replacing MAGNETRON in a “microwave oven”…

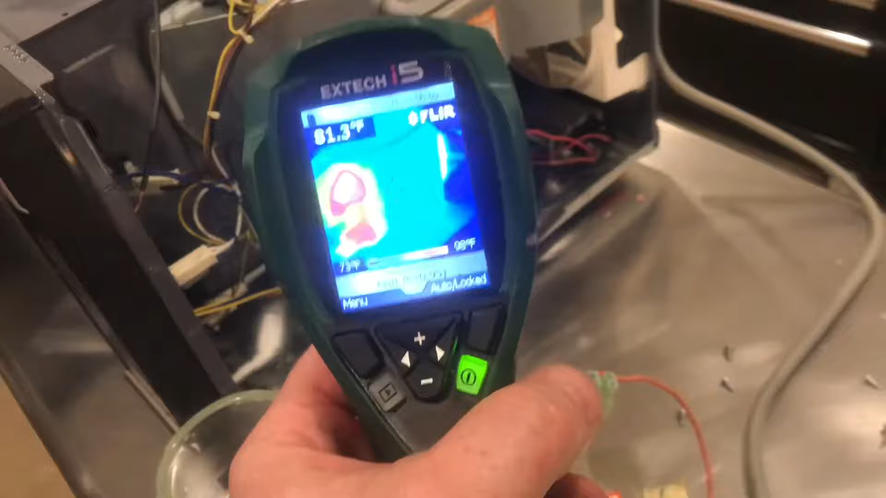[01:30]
On screen: spot 81.3°F
There's also heat on the transformer and on the magnetron. Inside the oven, you can see that wall is warm as well.
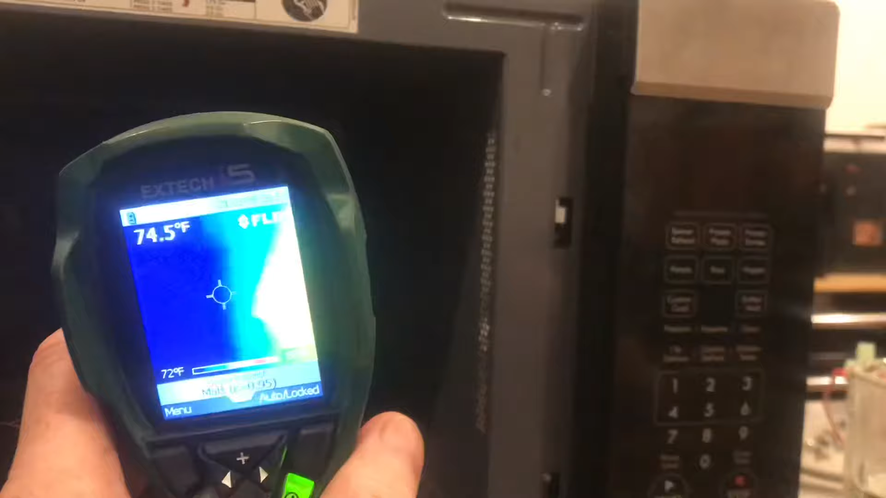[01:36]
On screen: spot 74.5°F, scale bottom 72°F
With everything turned off, that capacitor is live and deadly, even if it's unplugged.